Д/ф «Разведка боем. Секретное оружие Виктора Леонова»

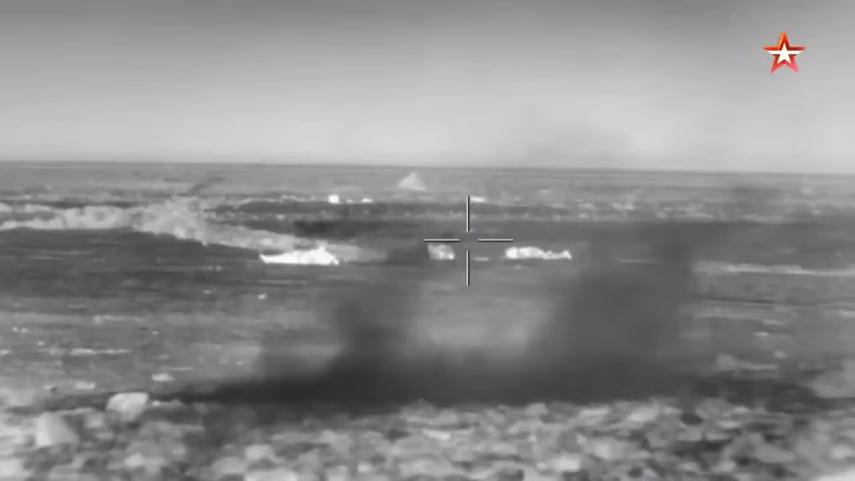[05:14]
понимают, как только рассветет, террористы вновь пойдут на штурм.
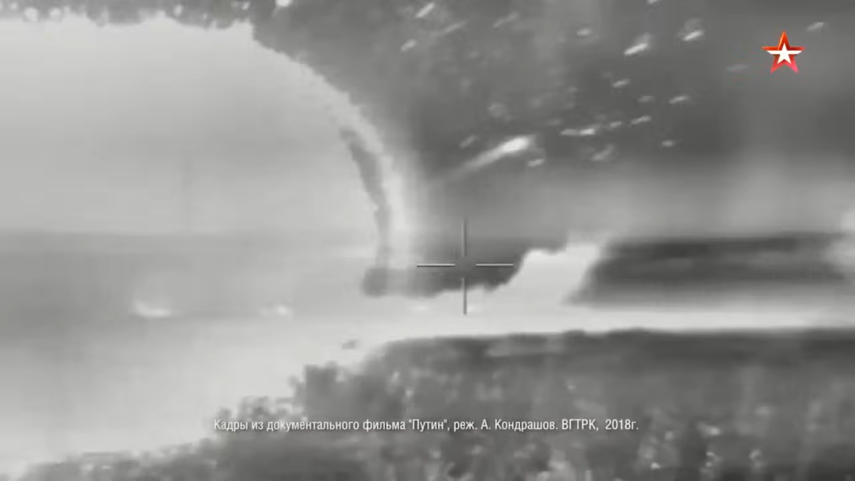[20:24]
Спецназовцы подрывают минные заграждения, ведут прицельный огонь, экономя боеприпасы, но боевики накатывают снова и снова.